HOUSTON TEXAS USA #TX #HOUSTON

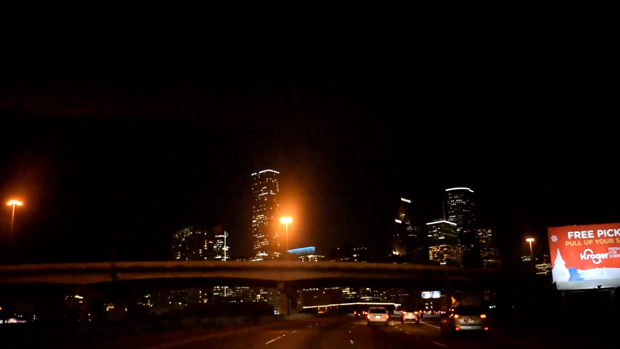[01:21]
y es normal recorrer este tipo de distancias, por lo que alquilar un vehículo no sería una mala idea.
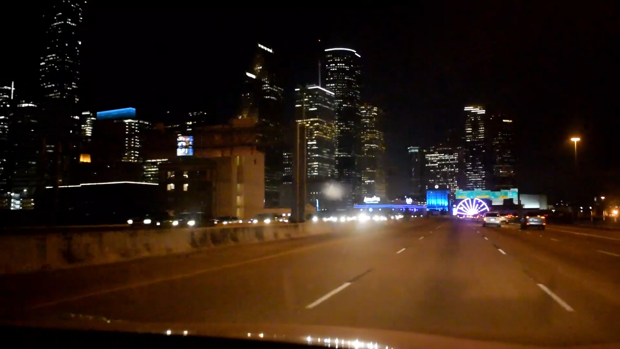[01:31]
Las carreteras se encuentran en buen estado y muy bien señalizadas, por lo que es fácil movilizarse por la ciudad.